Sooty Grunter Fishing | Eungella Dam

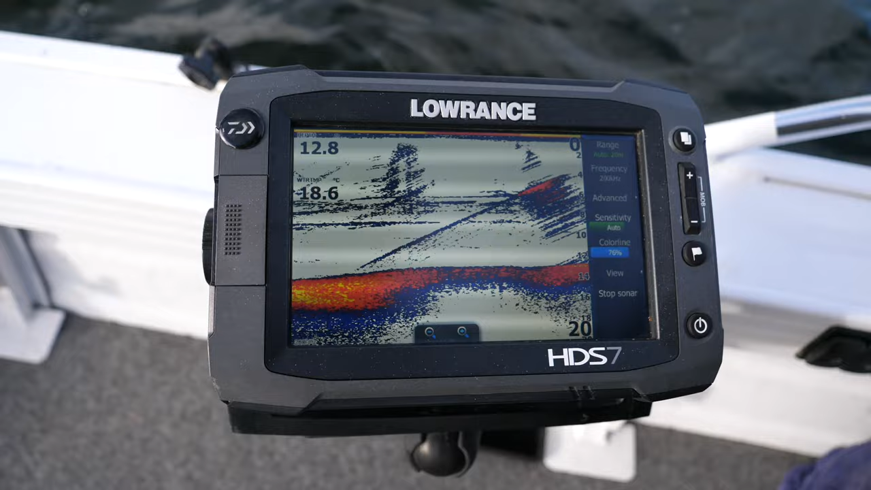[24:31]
marking in about 8-10 metres of water and we'll be jigging them up, not every tree's got fish under it but these ones
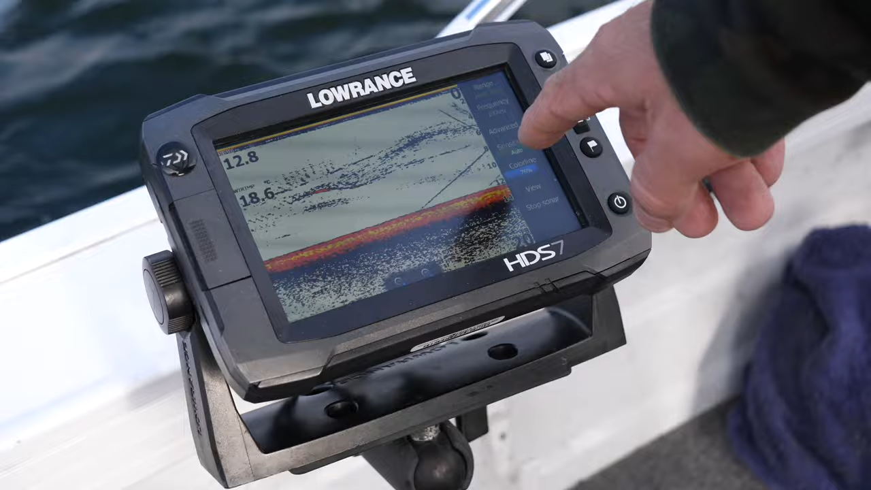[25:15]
our lure going down all the way to the bottom